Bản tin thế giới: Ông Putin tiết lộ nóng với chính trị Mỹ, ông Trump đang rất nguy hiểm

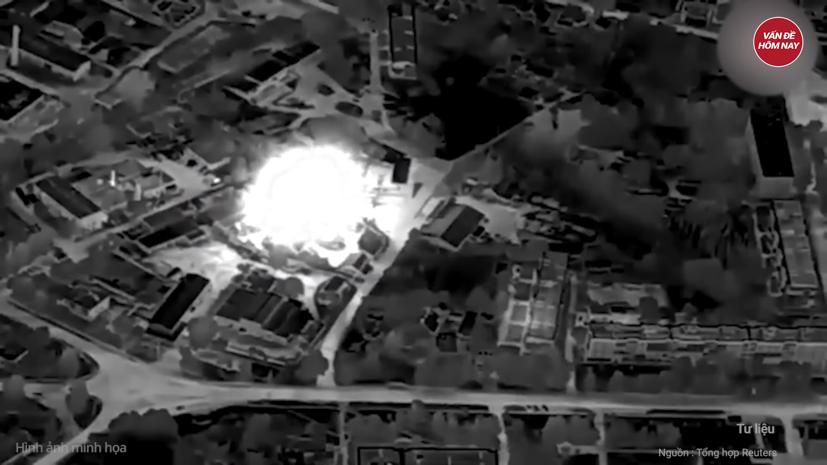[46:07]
văng và sóng sung kích từ đầu đạn Iskander-M gây hư hại cho các công trình, phương tiện gần đó Một đám cháy bùng phát sau đó gần
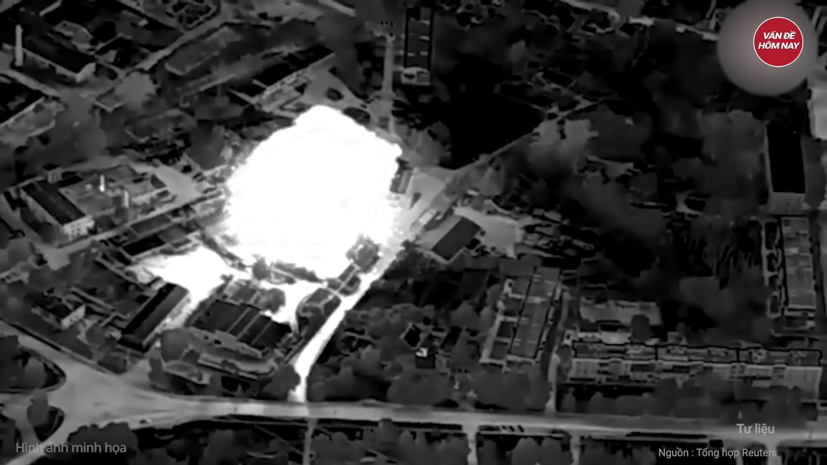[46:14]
điểm nổ của tên lửa nhưng chưa rõ nguyên nhân Theo
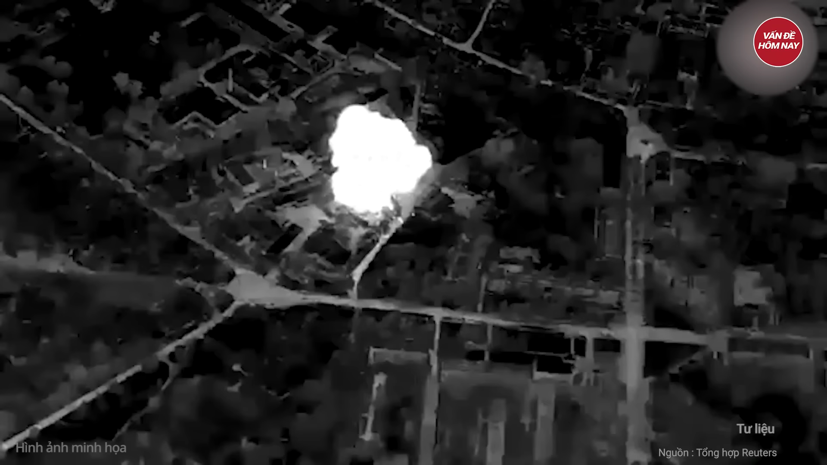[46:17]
các quan chức quân sự Ukraine lực lượng Nga có hai lợi thế đáng kể trên mặt trận Thứ nhất,